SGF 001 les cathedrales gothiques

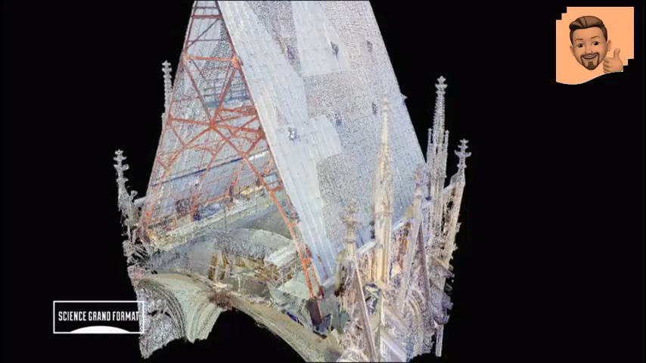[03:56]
Le scanner effectue des relevés à 360 degrés et nous permet de visualiser toutes sortes d'éléments,
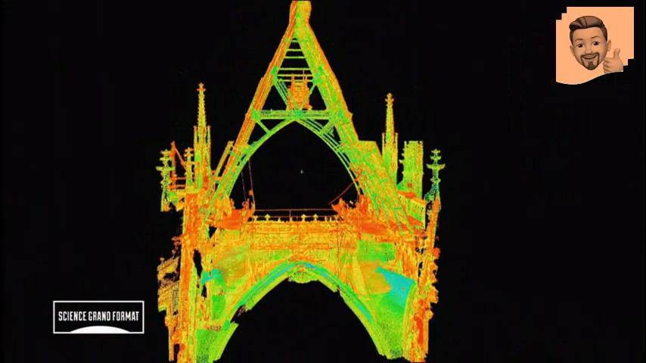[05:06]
Les informations enregistrées sont ensuite transformées par le scanner en images très détaillées
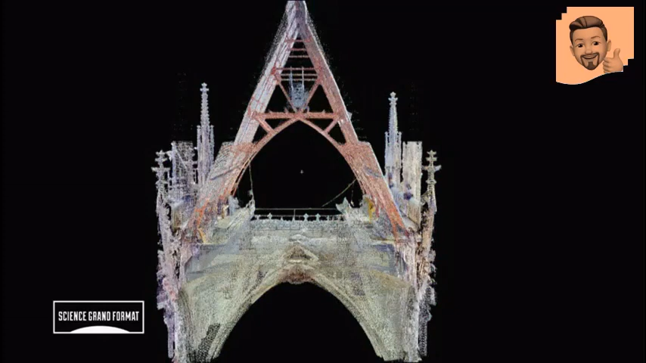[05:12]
qui permettent à Doug Pritchard d'étudier la structure sous n'importe quel angle.
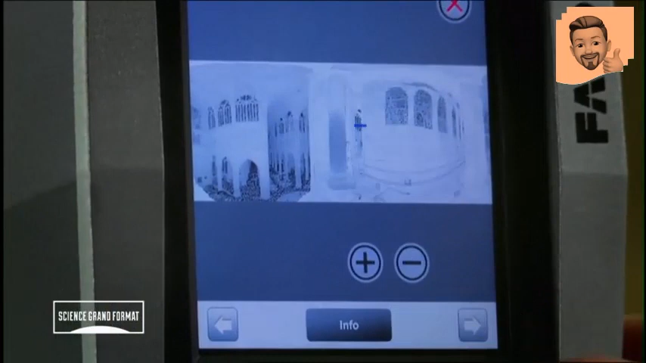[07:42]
Cet appareil nous permet de prendre des mesures très précises qui vont nous aider à établir le premier plan exhaustif de la cathédrale.
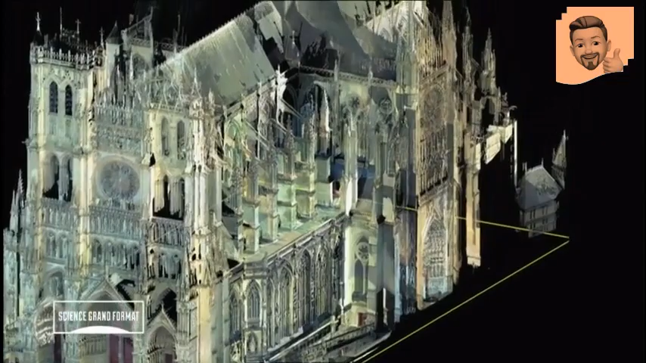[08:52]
Ce défaut évident sur les images du scanner n'est pas visible depuis le sol.
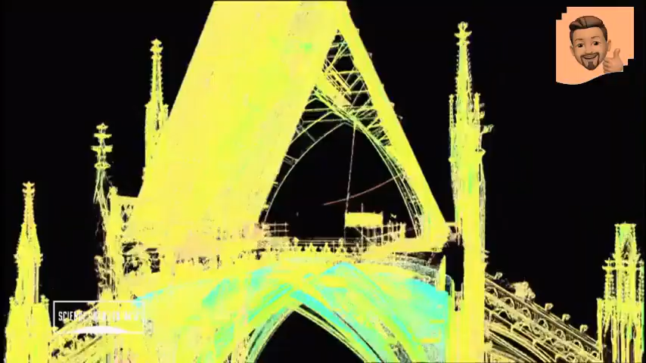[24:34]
Ce sont des images sensationnelles, grâce auxquelles on comprend beaucoup mieux l'architecture du lieu.
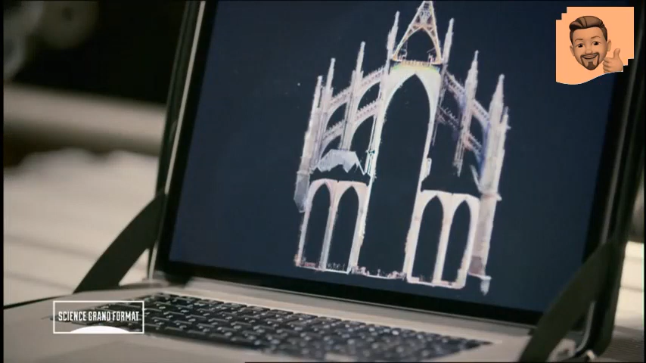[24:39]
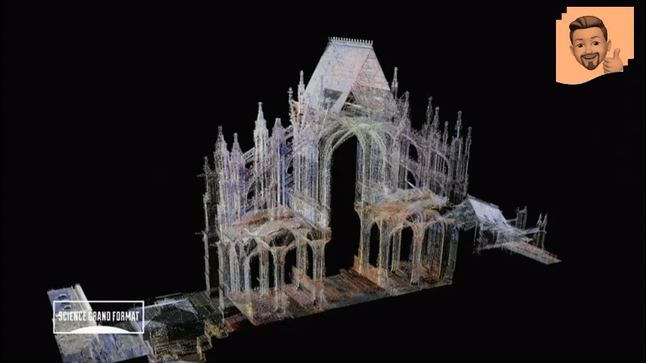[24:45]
L'image en 3D restitue le squelette de l'édifice au millimètre près.
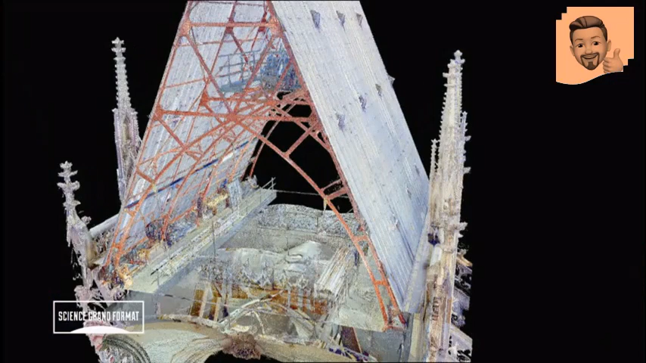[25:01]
alors que toute la structure du toit repose sur les arcs brisés.
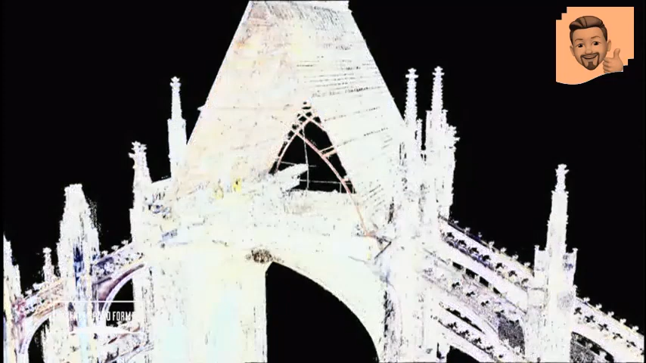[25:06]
Les colonnes distribuent le poids vers le sol, et les arcs boutants poussent légèrement vers l'intérieur.
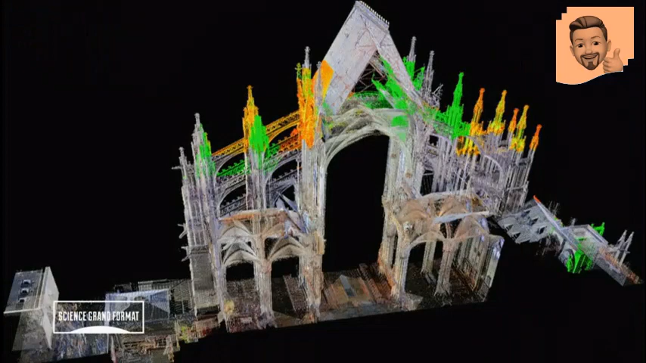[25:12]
Tout cela crée une harmonie parfaite et contribue à renforcer l'efficacité de la structure.